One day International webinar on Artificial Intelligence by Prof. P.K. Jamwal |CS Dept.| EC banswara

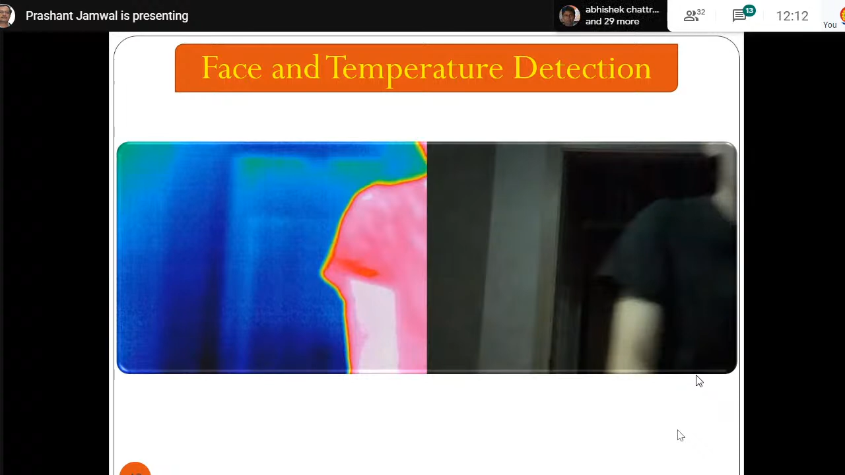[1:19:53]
And we have installed this system in various places here in the university and in one of the malls, and it's working very nicely. So we use one optical camera and we use infrared camera, and together with these two, images. We did some image processing, and as you can see, we're able to identify the person with the temperature.
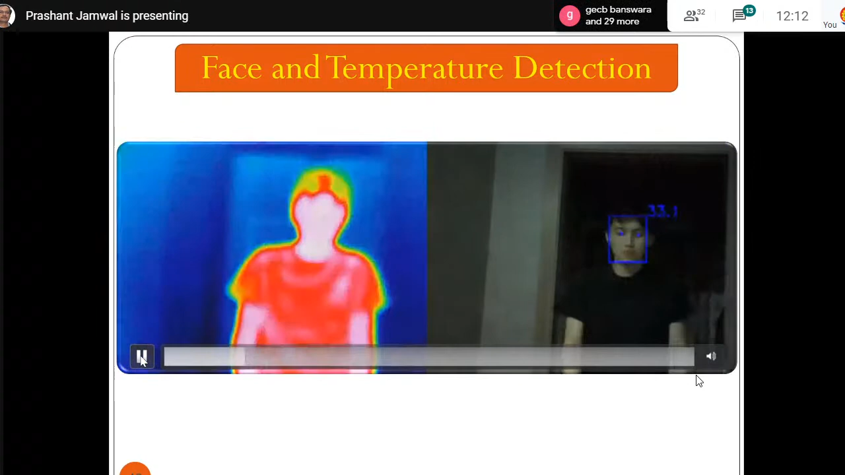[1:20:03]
So there's a window around the face and the temperature can be checked.